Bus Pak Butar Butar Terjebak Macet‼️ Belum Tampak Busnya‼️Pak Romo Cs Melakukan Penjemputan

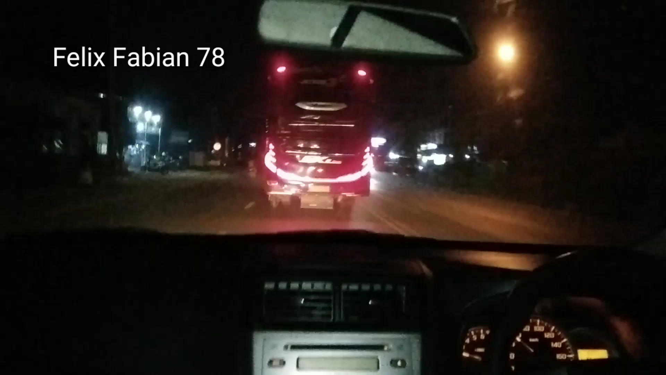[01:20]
Oke teman-teman Ini Pak Romo Kacamata Itam Sudah menempel bus BKL Ini bus Dari mana ini? Kayaknya dari Padang ini Dari Palembang inilah Di Bandung ini Kita juga ikut Oke, kita buang kanan ya Buang kanan Mantap Awas Pak Romo Hati-hati